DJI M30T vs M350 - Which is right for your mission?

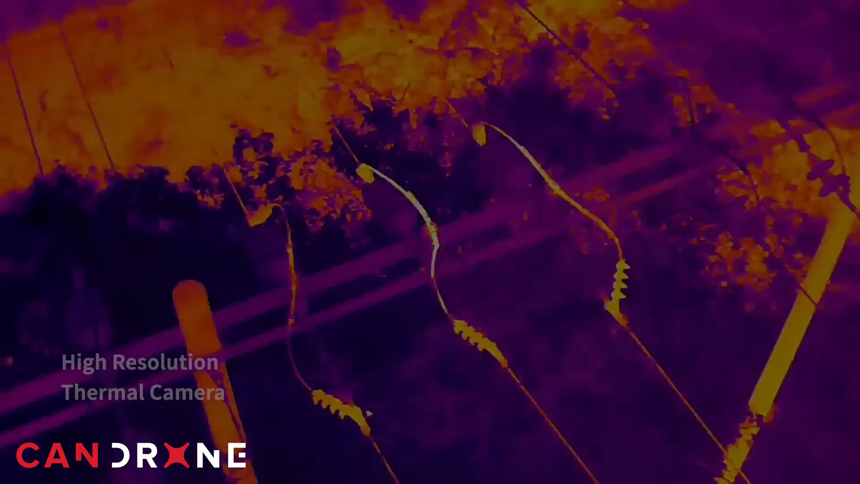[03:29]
You're going to have a great thermal camera which is really good for any kind of first responder work search and rescue.